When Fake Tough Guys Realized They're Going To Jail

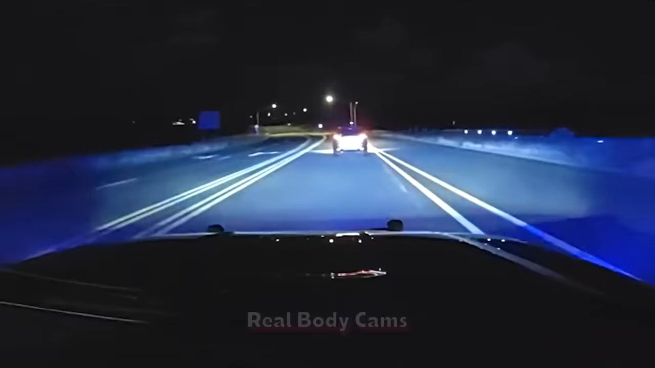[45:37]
On February 6th, 2023, Arizona police on State Route 89A stopped a reckless driver whose vehicle was dragging a gas pump hose.